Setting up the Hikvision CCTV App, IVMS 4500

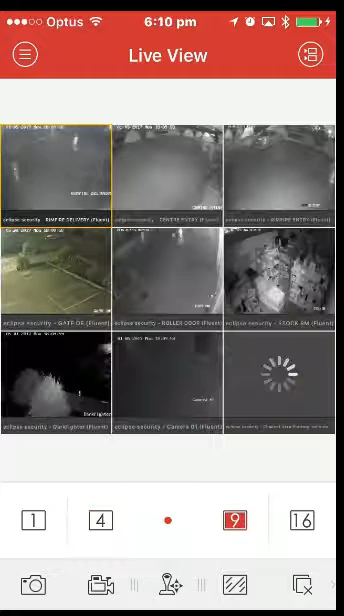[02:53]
So 1, 4 or 9. There's no point in the 16 because we don't. You can use a 16 view and you can connect to different systems if you need to. So you can stream multiple systems through this map.